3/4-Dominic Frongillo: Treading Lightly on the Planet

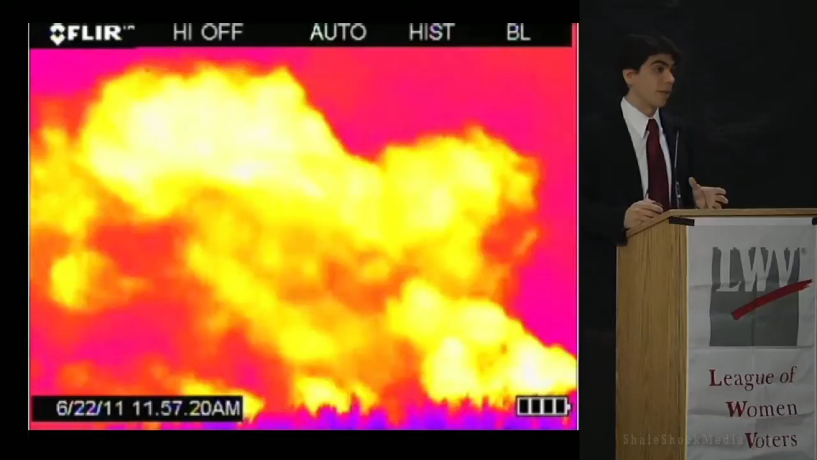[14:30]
This is a massive, massive plume of methane gas taken in an infrared camera imagery and that's just being released from a gas well. This is 105 times more powerful than CO2 when it's first released in the atmosphere and stays that way and eventually dissipates to only 33 times more powerful than CO2 after 100 years. So all of that's being released directly out of the gas well as it's being fracked.
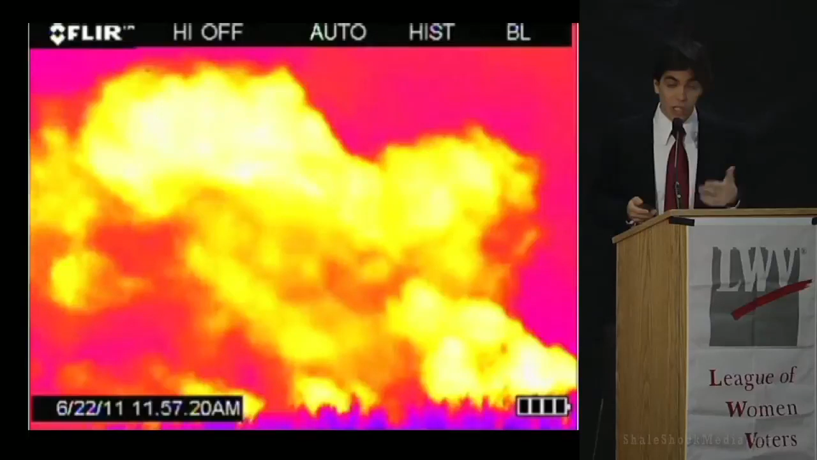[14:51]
So we're just starting to understand that the gas industry has been completely underestimating the climate impacts of fracking.